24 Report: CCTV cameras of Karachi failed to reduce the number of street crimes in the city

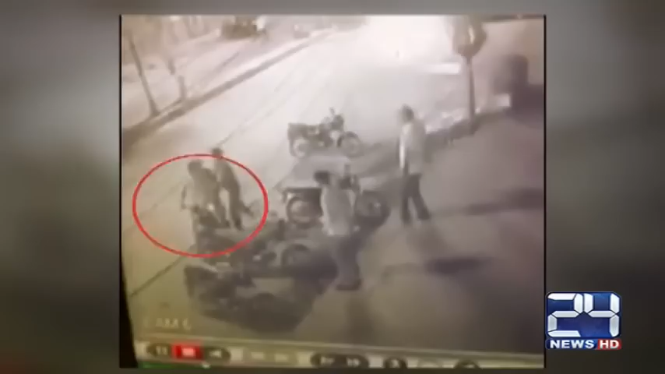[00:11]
موٹر سائیکل سوار موبائل فون چھین کر بھاگ گئے 24 نیوز کو ملنے والی سی سی ٹی وی فوٹیج میں واضح طور پر دیکھا جا سکتا ہے کہ مسلح ملزمان کس طرح شہری سے موبائل فون لوٹ کر پرار ہوئے